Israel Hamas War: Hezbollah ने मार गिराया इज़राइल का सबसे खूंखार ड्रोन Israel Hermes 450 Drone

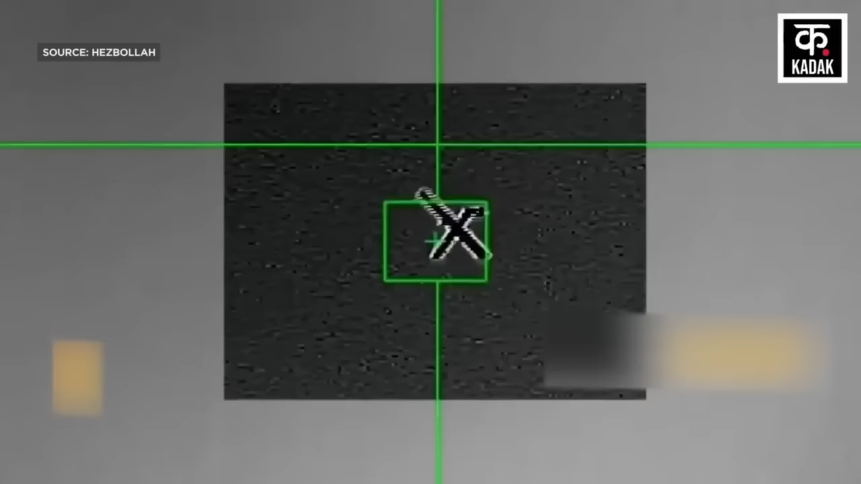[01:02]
न्यूस्पेपर का कहना है कि हिजबुल्ला ने जिस ड्रोन को गिराया है वो युद्ध की
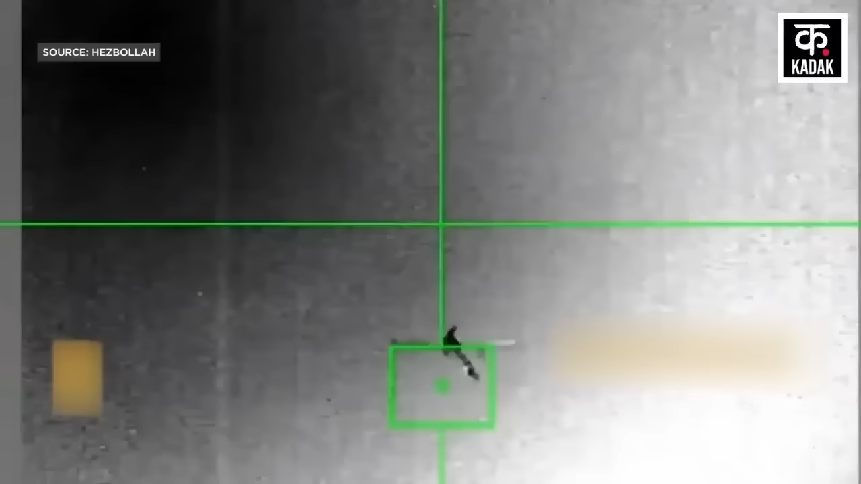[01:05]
शुरुआत से इस्राइल का अब तक का पांचवा ड्रोन है जिसे हिजबुल्ला ने निशाना बनाया है।
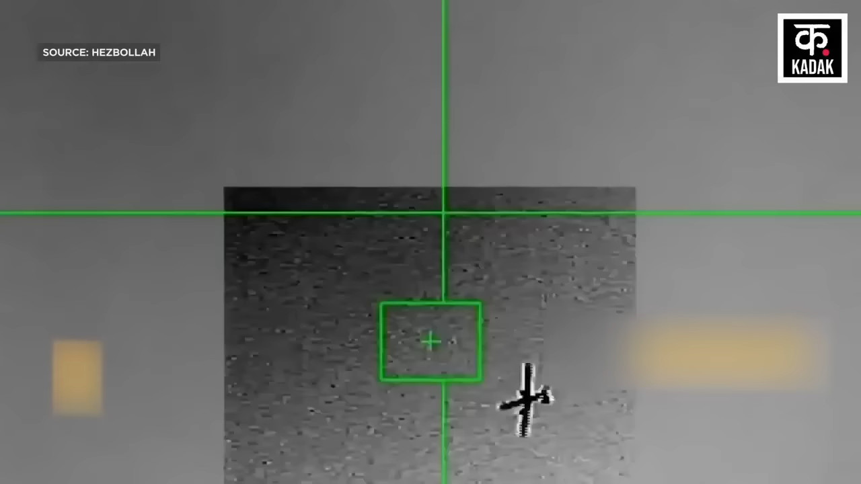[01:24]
है कि हिजबुल्ला ने जिस ड्रोन को मार गिराया है वह इस्राइली सेना का हरमीस 450 ड्रोन था।